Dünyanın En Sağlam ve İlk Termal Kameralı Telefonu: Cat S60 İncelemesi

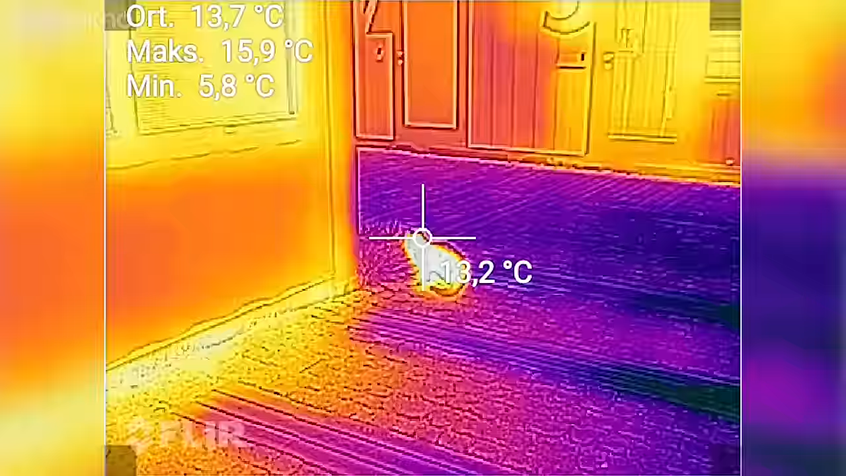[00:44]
On screen: max 15.9°C, min 5.8°C
Mavi alanlar daha soğuk, kırmızı alanlar da daha sıcak diye özetleyebiliriz.
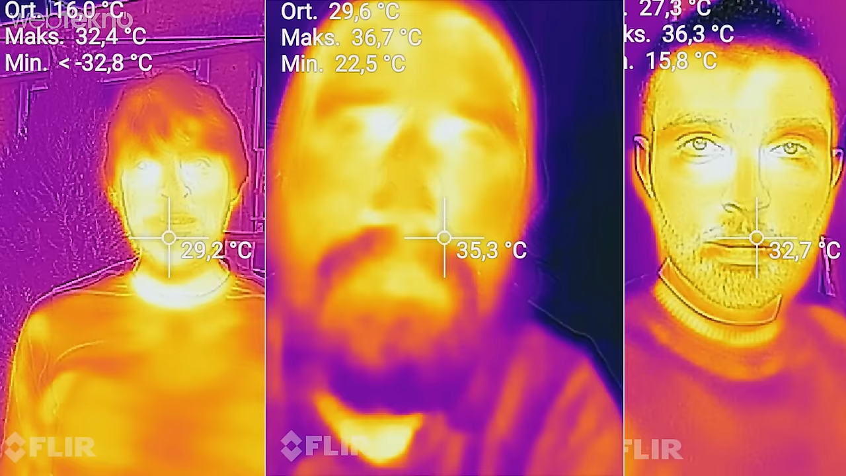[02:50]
CAT S60'ın en önemli özelliklerinden bir tanesi dünyadaki ilk termal kameralı telefon olması.
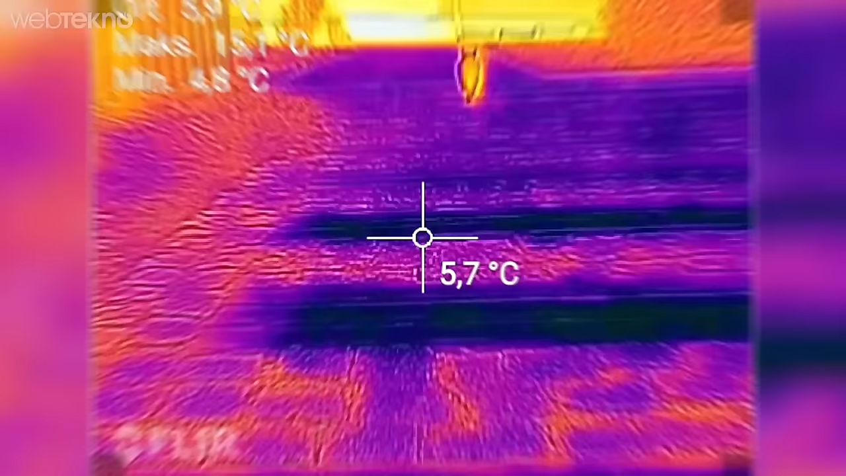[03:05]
On screen: spot 5.7°C
Ayrıca termal kamerayı tuttuğunuz tarafın da derecesini gösterdiğini söyleyelim.